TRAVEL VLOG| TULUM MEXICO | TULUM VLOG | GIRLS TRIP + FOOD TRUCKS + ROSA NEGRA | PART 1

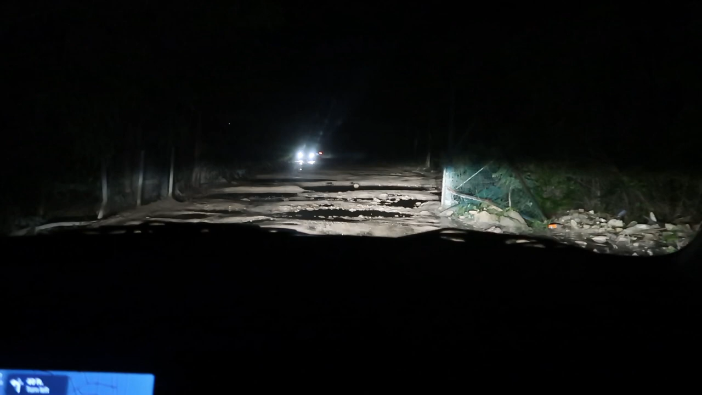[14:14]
I'm going. Oh, I just don't know what. Okay, so Jaya from the future. Let me just explain what's happening right now. We are on our way to our Airbnb, hotel, resort, whichever you want to call it, for Tulum. And first and foremost, we got sent to the wrong place. So now we are on the right track, but we come up to these humongous bottles full of water.